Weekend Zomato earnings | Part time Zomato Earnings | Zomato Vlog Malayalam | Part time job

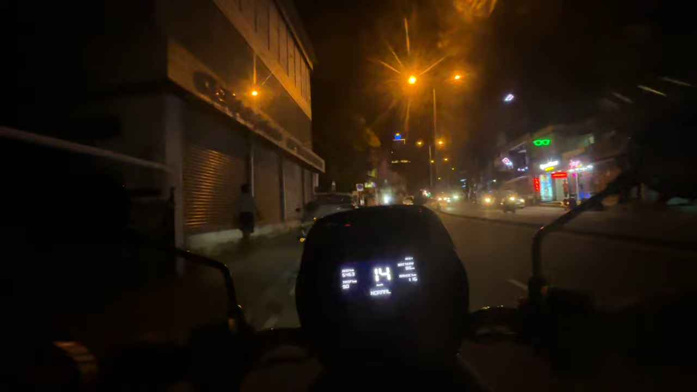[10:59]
സോ അങ്ങനെ നമ്മുടെ ഡെലിവറി ലൊക്കേഷനിലായ അമ്പലമുക്ക് എത്തിച്ചേർന്നിരിക്കുകയാണ്. നമുക്ക് ഇവിടെ റീച്ച് കൊടുത്തിട്ട് കസ്റ്റമറിനെ വിളിച്ചു നോക്കാം.
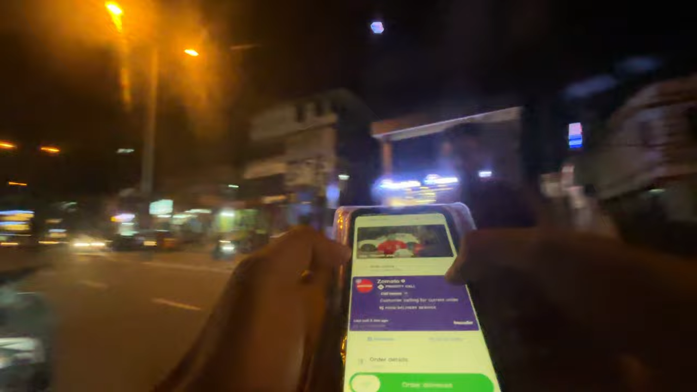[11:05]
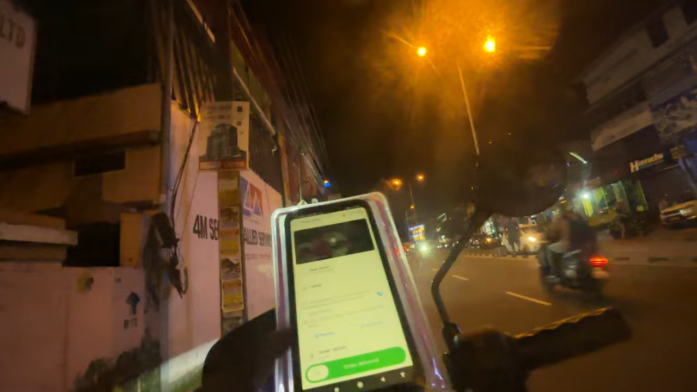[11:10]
അപ്പൊ ഗൈസ്, കസ്റ്റമർ ഇവിടെ ഉണ്ടായിരുന്നു, നമ്മൾ ആ ഓർഡർ ഡെലിവറി ചെയ്ത് കഴിഞ്ഞു. ഡെലിവറി കൊടുക്കാൻ എത്ര രൂപ കിട്ടിയെന്ന് നോക്കാം നമുക്ക്.
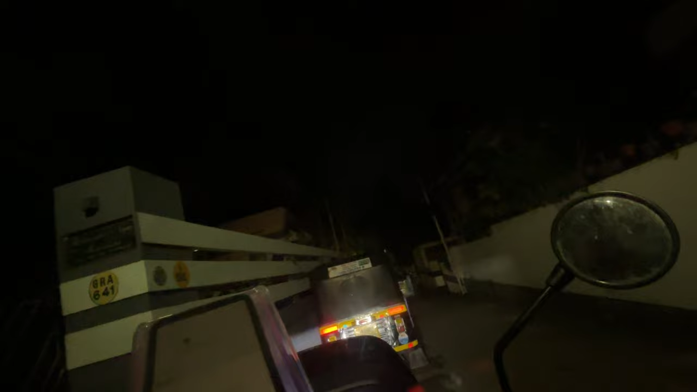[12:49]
ഇതാണ്, പുറത്ത് കസ്റ്റമർ ഒന്നുമില്ല, നമുക്ക് റീച്ച് കൊടുത്തിട്ട് വിളിച്ചു നോക്കാം. ഹലോ, സൊമാറ്റോ തന്നെ.
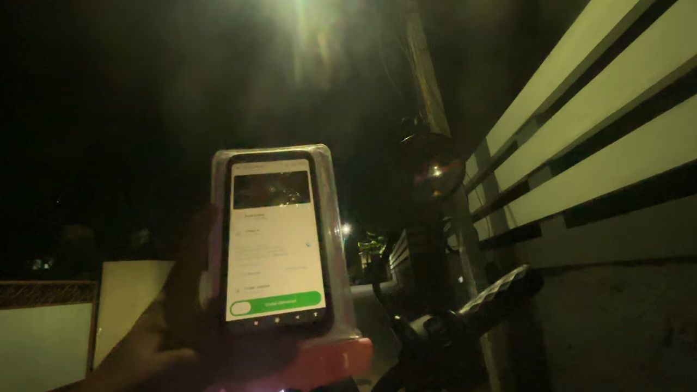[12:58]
സോ അങ്ങനെ ആ ഓർഡറും ഡെലിവറി ചെയ്ത് കഴിഞ്ഞു, നമുക്ക് എത്ര രൂപ കിട്ടിയെന്ന് നോക്കാം.
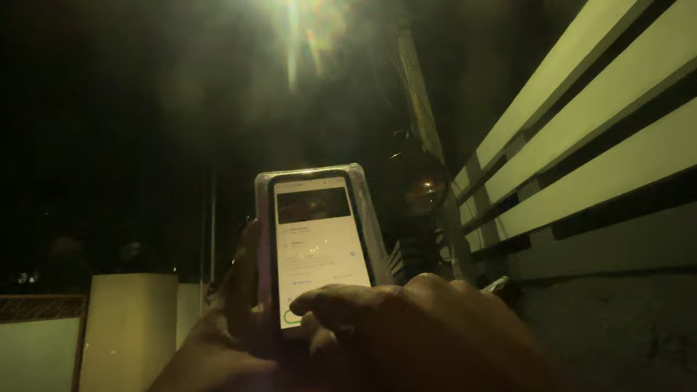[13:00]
നമ്മൾ ഓടിയത് 4.7 കിലോമീറ്റർ ആണ്, 40 മിനിറ്റ് എടുത്തു, 41 രൂപ 8 പൈസ കിട്ടി. ഓക്കെ, ഗോ ടു നെക്സ്റ്റ് ഓർഡർ എടുക്കാം. പൊട്ടക്കുഴിയിലാണ് ഇപ്പൊ നമ്മളുള്ളത്, നമുക്ക് പട്ടത്തോട്ടൊക്കെ പോവാം. മണി ഇതാ 8 ആയിട്ടുണ്ട്.
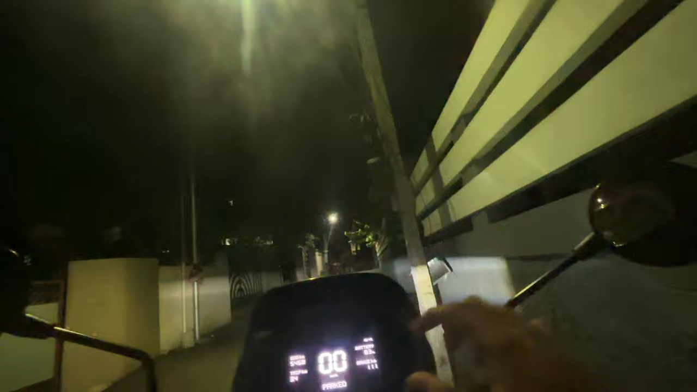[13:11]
വണ്ടിയുടെ ചാർജ് 83%. നമ്മളെ സ്ലോട്ട് 10 മണി വരെയാണ്, ഇനി 2 മണിക്കൂറും കൂടെ ഉണ്ട്. അപ്പൊ എന്തായാലും നമുക്ക് നേരെ പട്ടത്തോട്ട് പോവാം. ആ ഗൈസ്, അവിടെ നിന്ന് ഇറങ്ങിയപ്പോ തന്നെ അടുത്ത ഓർഡർ അടിക്കുന്നുണ്ട്.
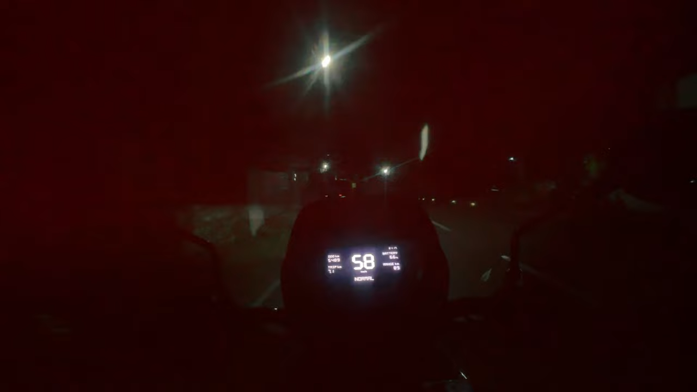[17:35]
ഗൈസ് അങ്ങനെ ഞാൻ വഴയിലെ എന്താ പേരൂക്കട എത്തിയപ്പോൾ അടുത്ത് ഓർഡർ അടിക്കുന്നുണ്ട്. നമുക്ക് എവിടെ നിന്ന് നോക്കാം. വയലിക്കട റെസ്റ്റോറൻറ്റിൽ നിന്നാണ് നമുക്ക് ഓർഡർ അക്സെപ്റ്റ് ചെയ്യാം.
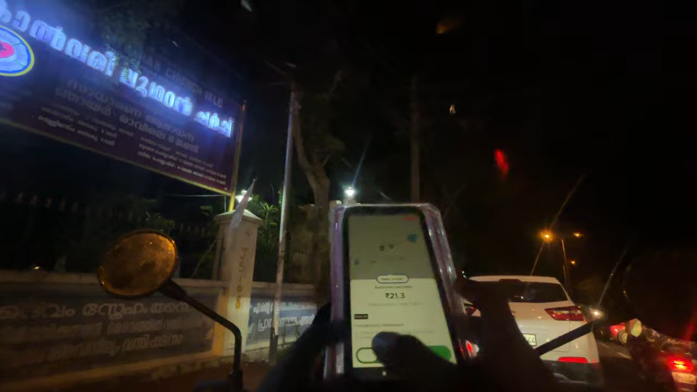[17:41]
ഞാൻ റെസ്റ്റോറൻറ്റ് കഴിഞ്ഞ് കുറച്ച് ഫ്രണ്ടിലോട്ട് ഇങ്ങ് വന്ന്. ഓക്കെ, അപ്പം നമുക്ക് യു ടേൺ അടിച്ച് നേരെ വയലിക്കട റെസ്റ്റോറൻറ്റിലോട്ട് പോകും.